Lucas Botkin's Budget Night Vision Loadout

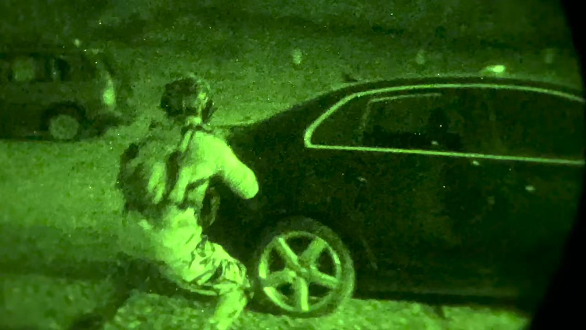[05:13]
My first night vision unit was just a PVS 14. It was an AB housing, was $1,800. And this was back in 2016. It was not the best tube ever, but it was still Gen 3.
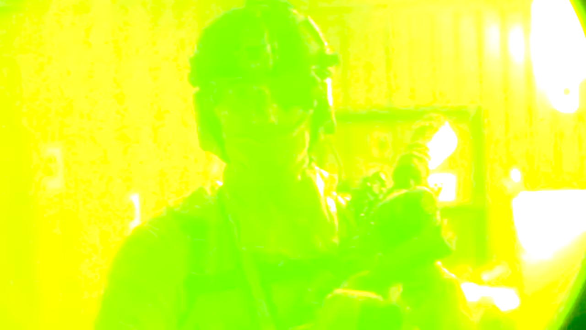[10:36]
the ambient light in the area, and then I can take shots with the red dot.
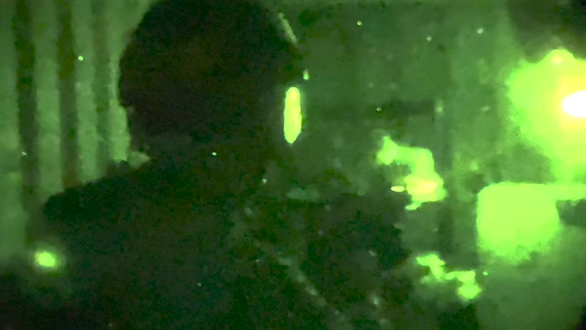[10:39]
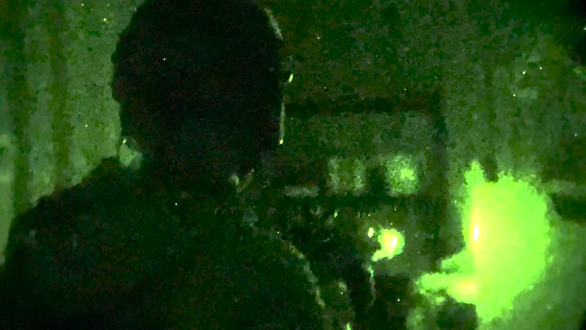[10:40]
So this entire system right here, 860, dual Surefire pressure pad,
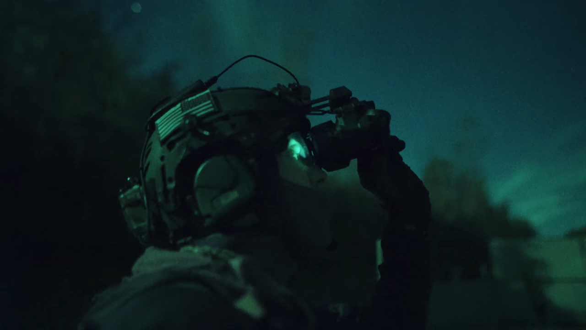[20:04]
But the reality is a PBS 14, like what I'm seeing right here, single tube,
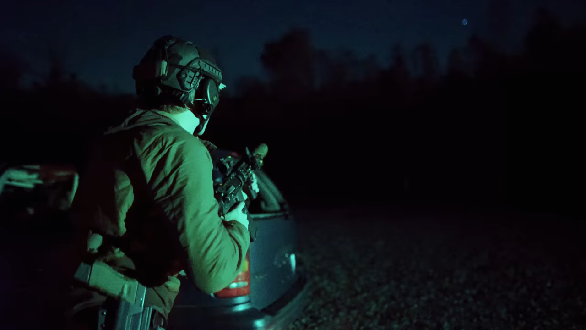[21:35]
I think this time I'm boosting it a little bit. It's like 45 rounds, I think this time. Shooting five different strings of fire. Actually, I think it's 8 total. And then what we're doing is we're calculating our points.
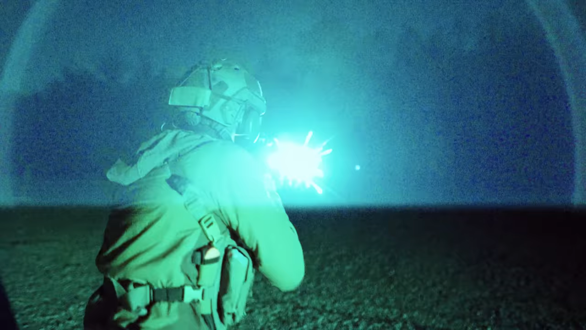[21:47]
So USPSA scoring, alphas are 5, charlies are 3, deltas are technically 1, but they're really out in this case.
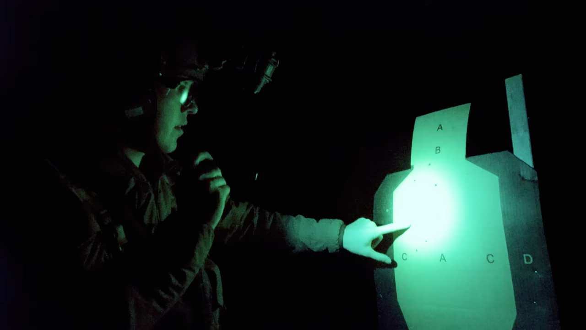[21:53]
And then we're dividing that by our overall time.
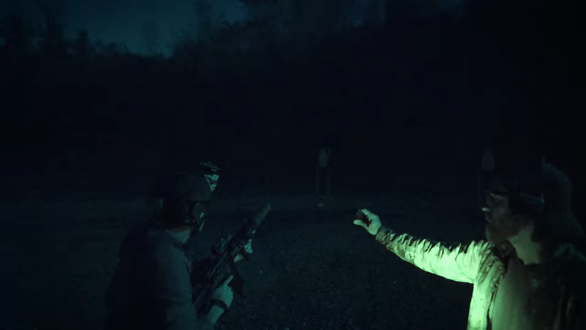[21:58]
So the time on all of our strings of fire put together, and that gives us our hit factor. So it's not a pass-fail on like each individual string of fire, like, oh, you know, you ran this one super slow.
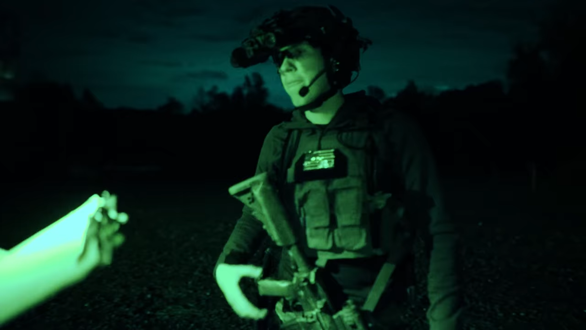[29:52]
knowing how night vision works, how the IR spectrum works, how your equipment works, how your weapons work, how your focus works.